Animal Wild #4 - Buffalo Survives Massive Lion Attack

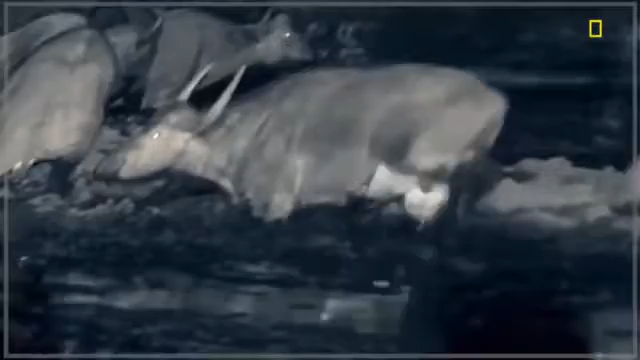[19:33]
The waterhole has sustained them through the barren time.
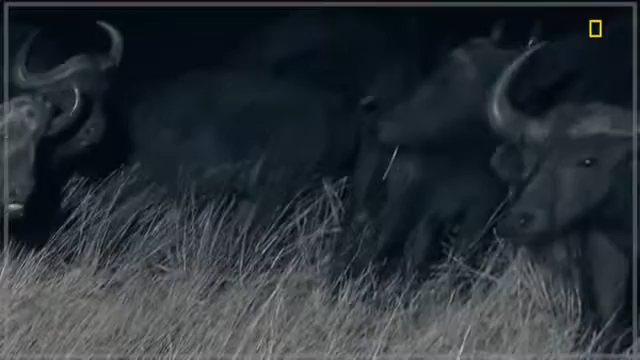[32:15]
These lookouts won't detect their faint shadows.
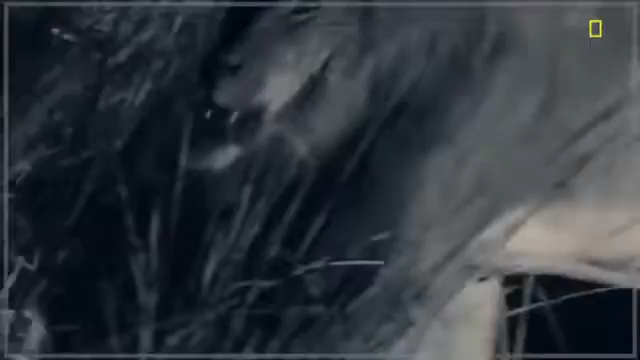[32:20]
The entire pride searches. It's easy to sniff out the herd.
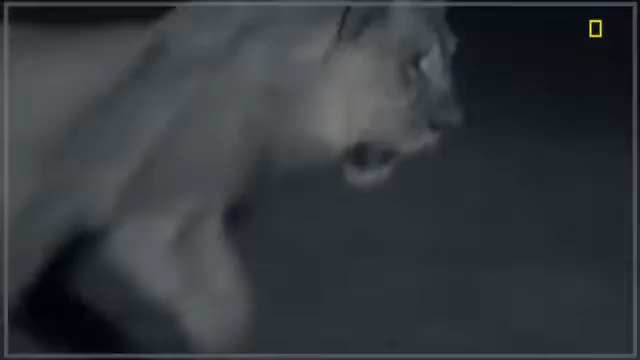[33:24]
Big Cow realizes too late it's a diversion.
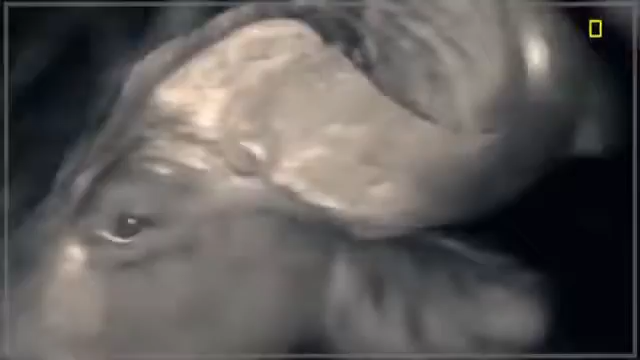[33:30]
Big Bull is not the target.
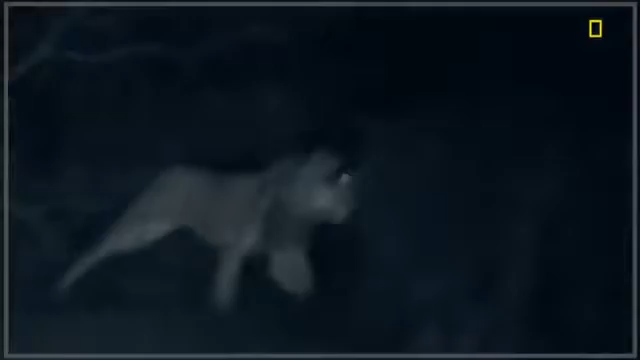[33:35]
They want the newborn.
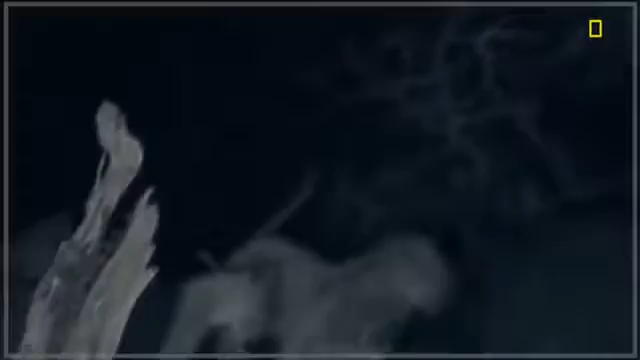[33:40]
When the calf falls, Big Cow launches a mob attack.
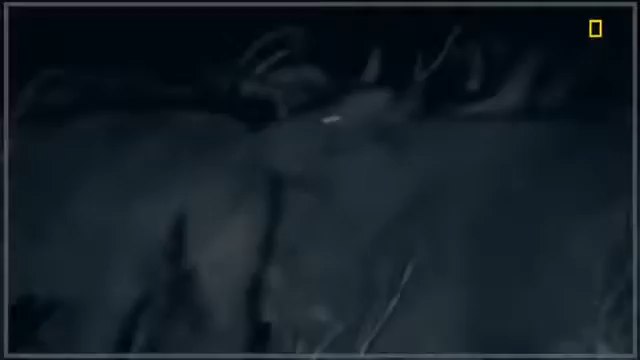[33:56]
Big Cow is angry.
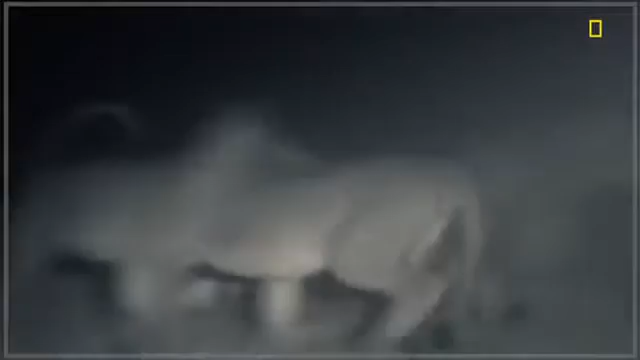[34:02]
Backed by her tribe, she keeps up the attack till all the lions are banished.